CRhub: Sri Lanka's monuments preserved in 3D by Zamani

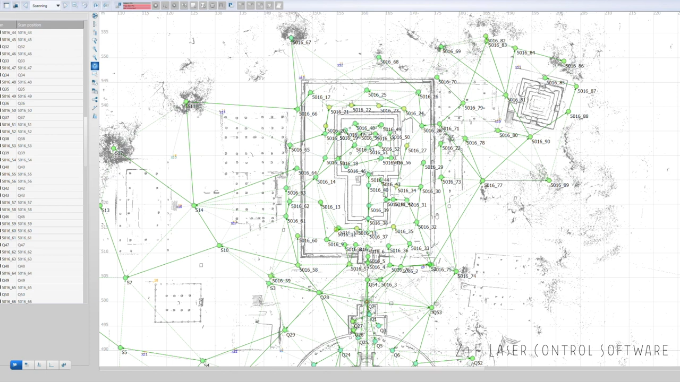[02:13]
Scans can be registered in the field with the use of a tablet PC linked to the scanner using the ZNF.
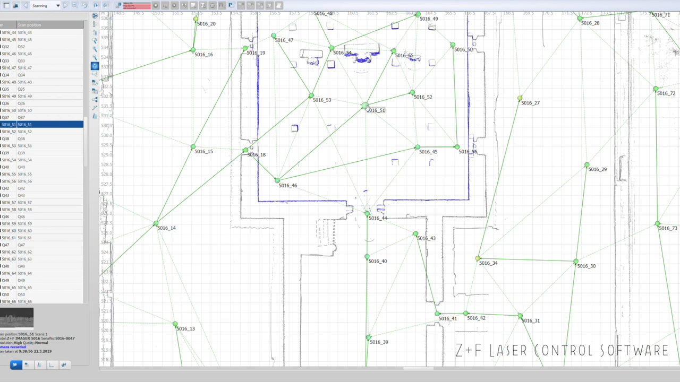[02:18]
App. Further scan processing is done back in our office before scans are exported,
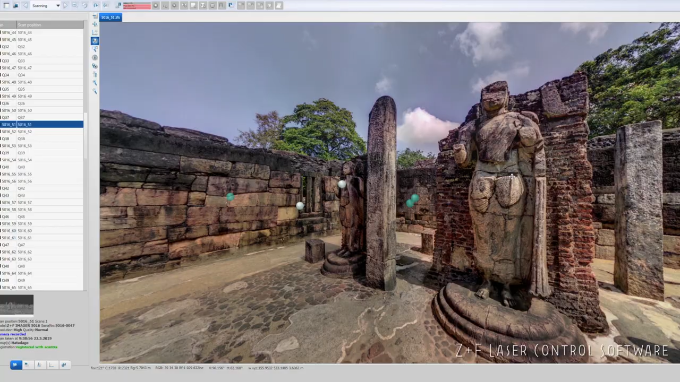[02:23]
ready for import into reality capture.
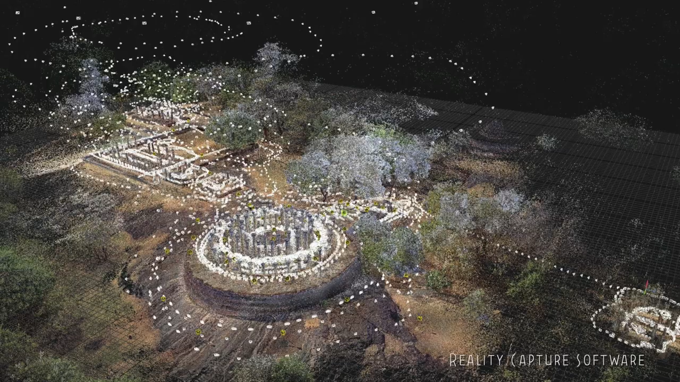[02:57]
We also run draft alignments in reality capture to make sure that we have enough good images before leaving the site.
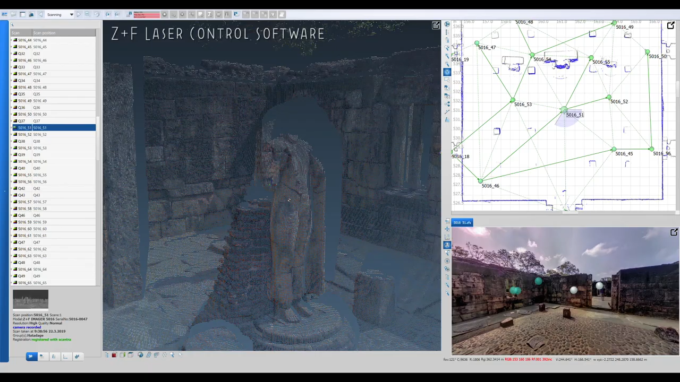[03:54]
Our processed images and laser scans are imported into reality capture for alignment,
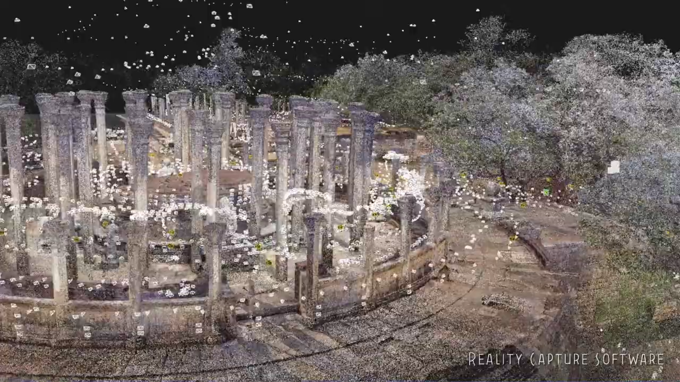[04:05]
aerial and terrestrial images ensures that we capture as much of the structure as possible.
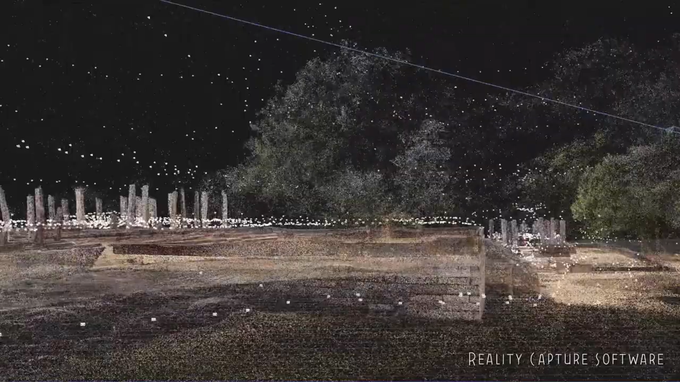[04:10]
Reality capture allows us to inspect the alignment and also reports on the alignment quality.